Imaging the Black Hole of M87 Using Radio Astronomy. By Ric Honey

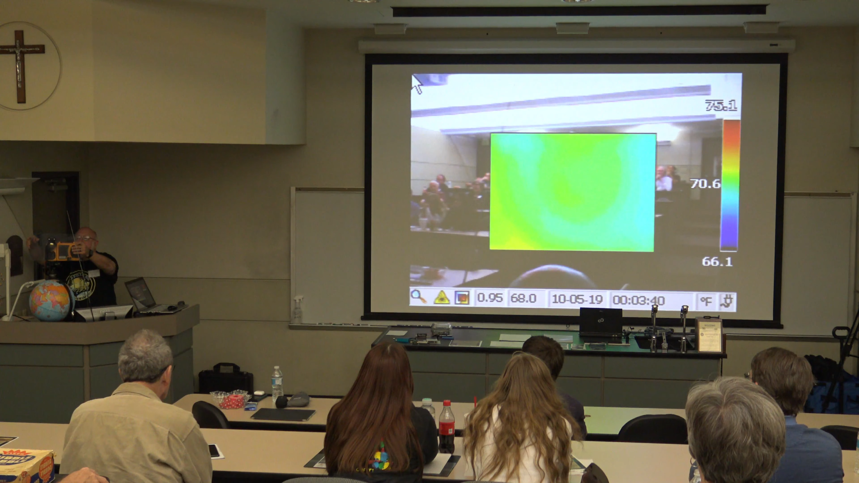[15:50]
well, not quite like a mirror, but it is not going through the plastic at all. Here is something that visible light doesn't go through,